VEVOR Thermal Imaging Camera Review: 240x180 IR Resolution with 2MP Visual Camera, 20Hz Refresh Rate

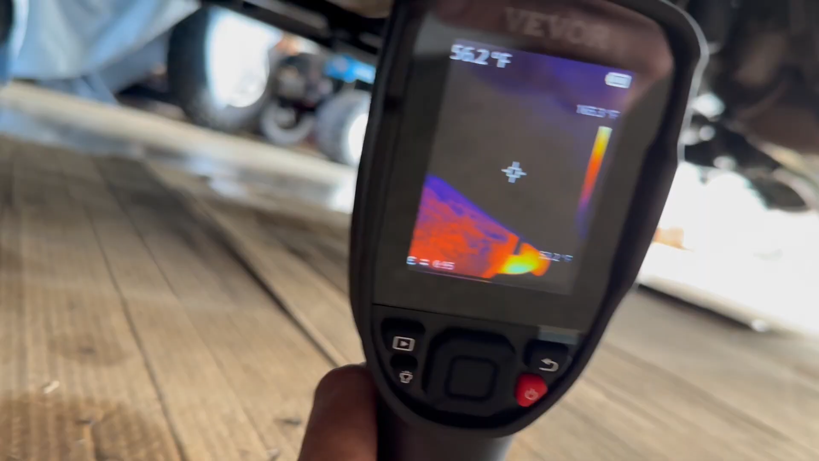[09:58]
Not as hot as I would have thought.
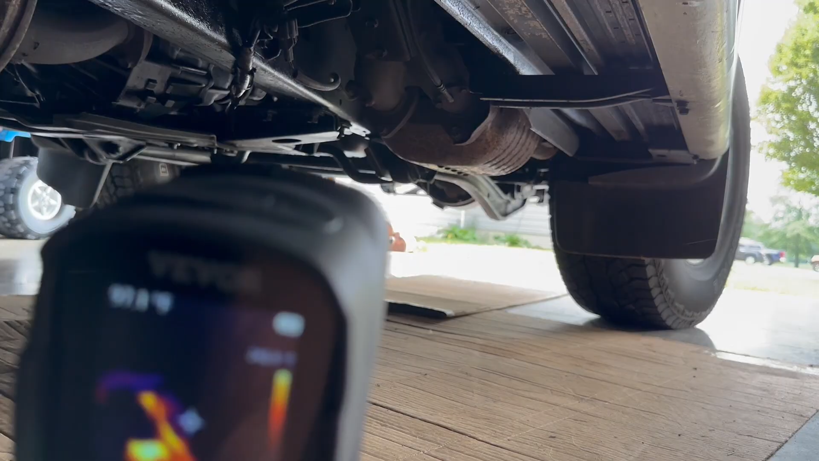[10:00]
And the cat, 245 degrees at its hottest point.
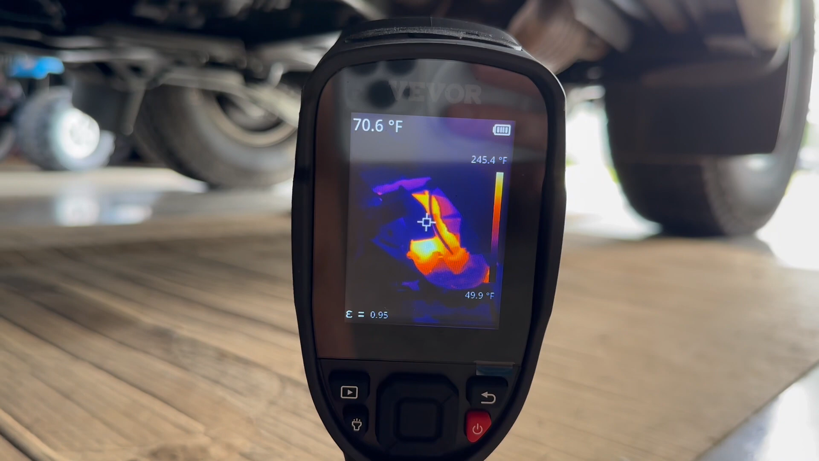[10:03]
On screen: spot 70.6°F, scale top 245.4°F, scale bottom 49.9°F
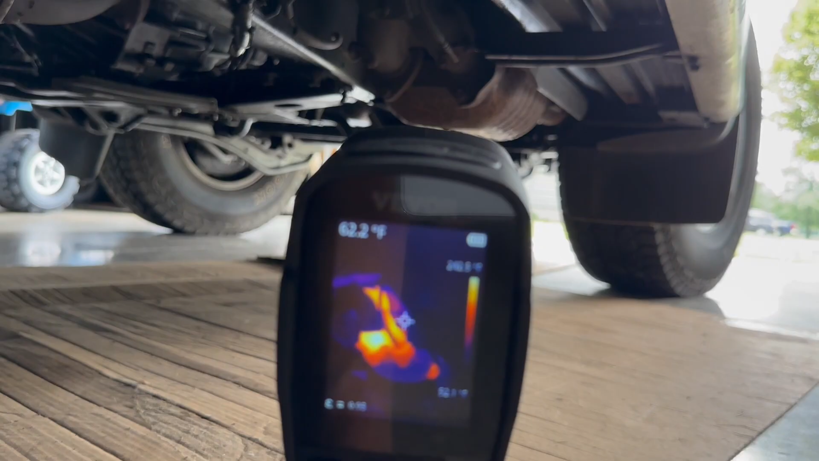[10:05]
On screen: spot 62.2°F
Well, the hottest point that the camera sees from this angle.
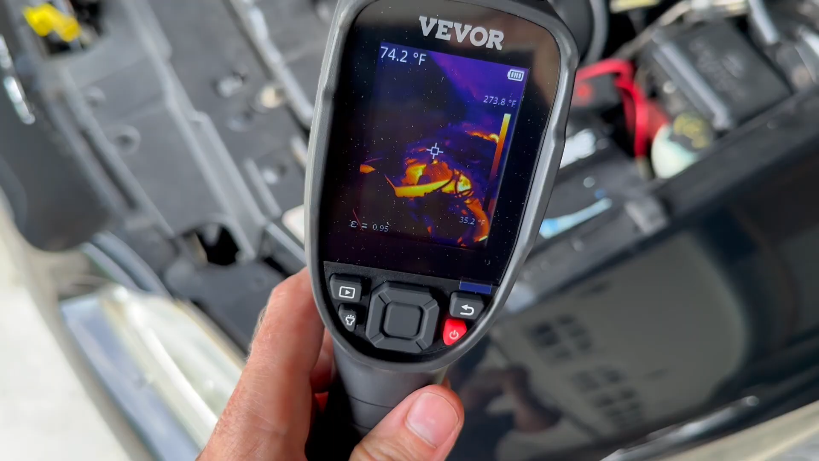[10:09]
On screen: spot 74.2°F
Back to the Mustang. I can tell the thermostat is open now because the upper hose is hot.
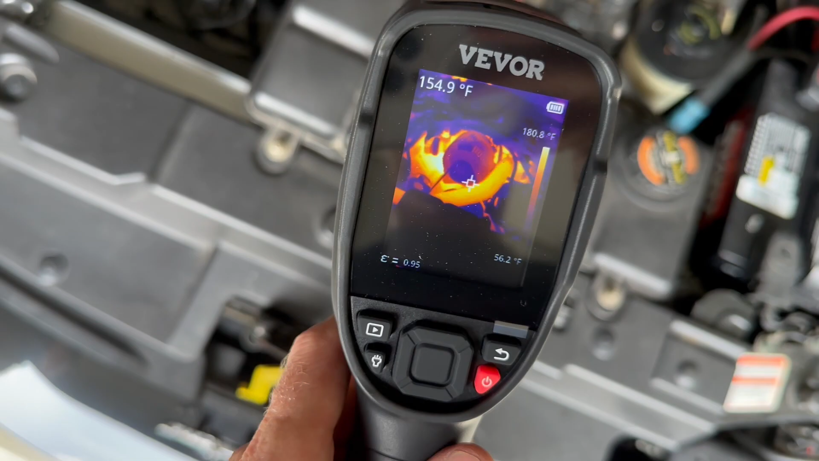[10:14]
On screen: spot 154.9°F, scale top 180.8°F, scale bottom 56.2°F
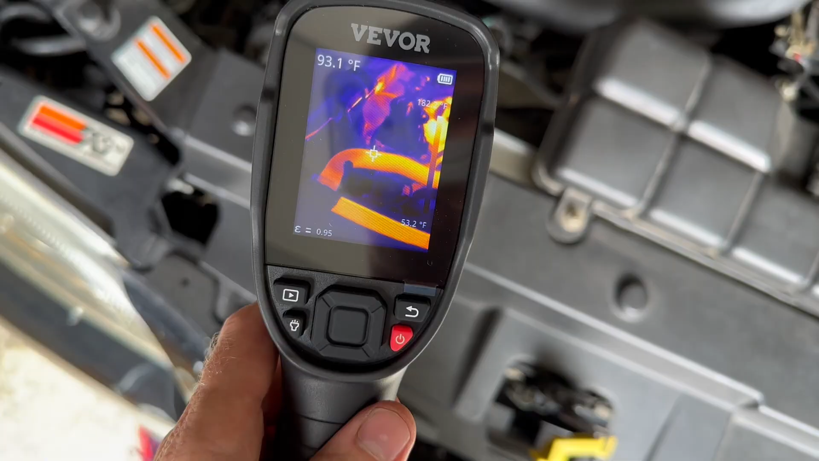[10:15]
On screen: spot 93.1°F
About 140 degrees.
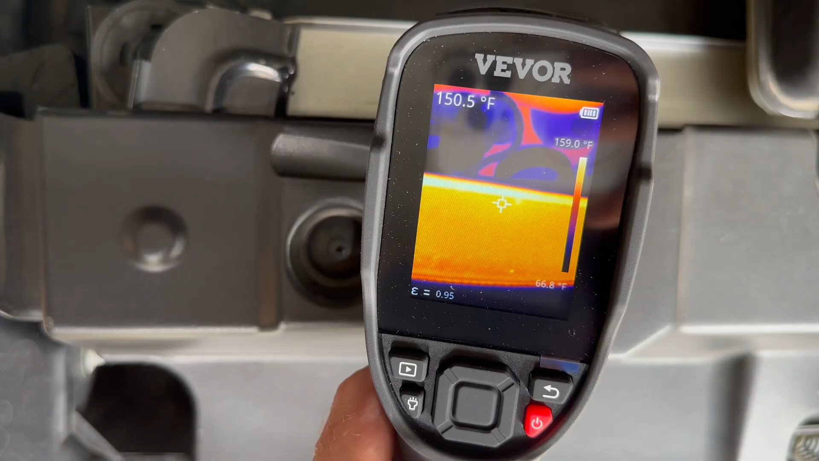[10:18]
On screen: spot 150.5°F, scale top 159.0°F, scale bottom 66.8°F
And the radiator is up to 150.
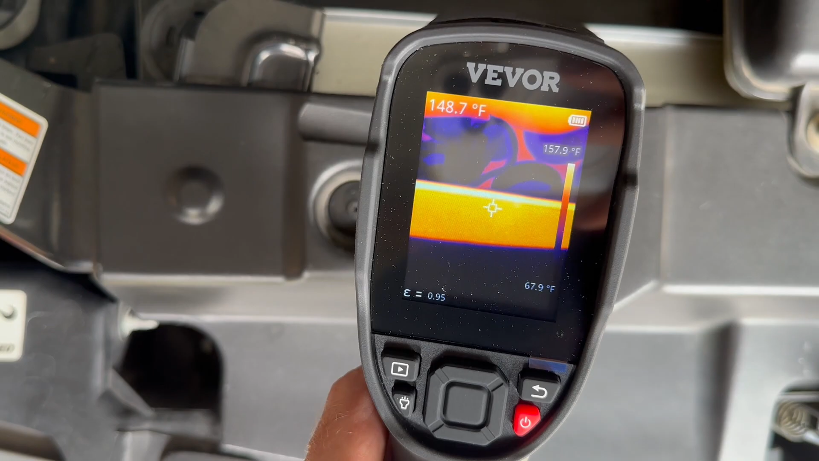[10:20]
On screen: spot 148.7°F, scale bottom 67.9°F
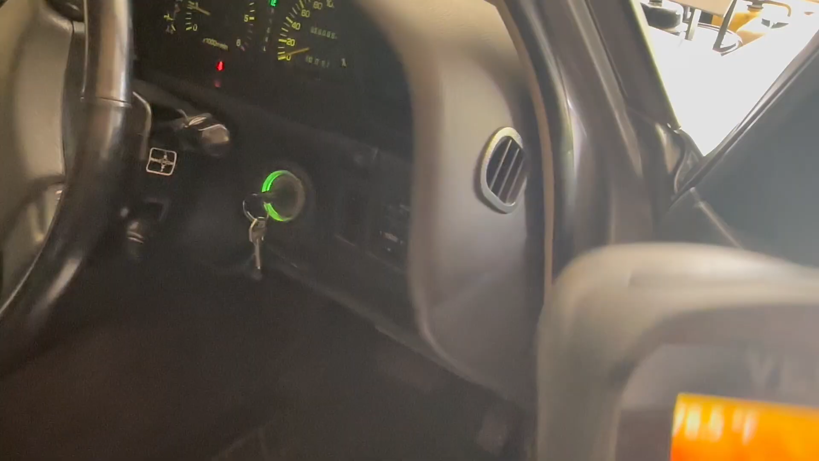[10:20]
Inside I have the air conditioner running. Only about 60 degrees.
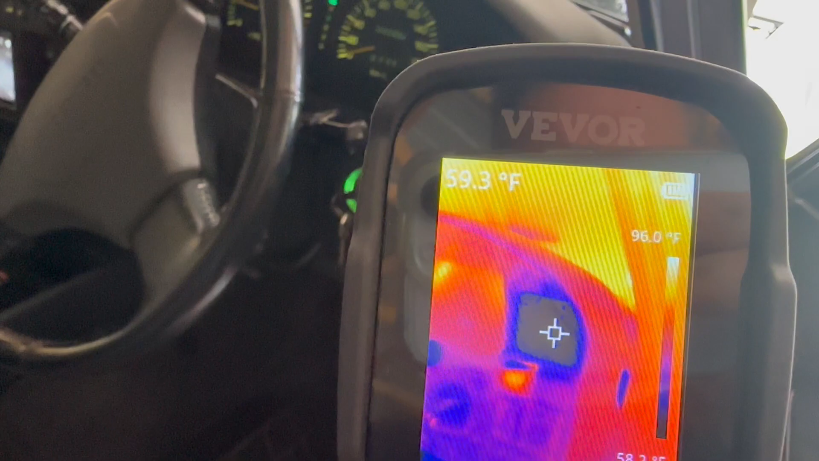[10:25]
On screen: spot 59.3°F, scale top 96.0°F
I hoped it would be colder than that.
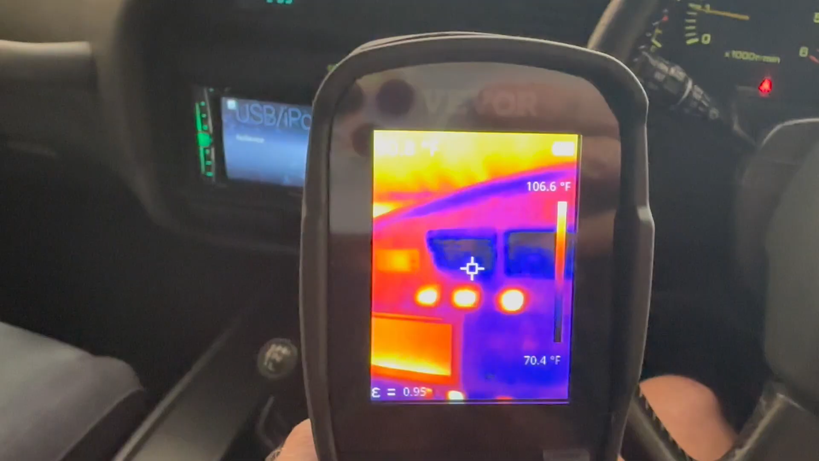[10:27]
On screen: scale top 106.6°F, scale bottom 70.4°F
You can see the amount of heat that all the lit buttons and radio puts out.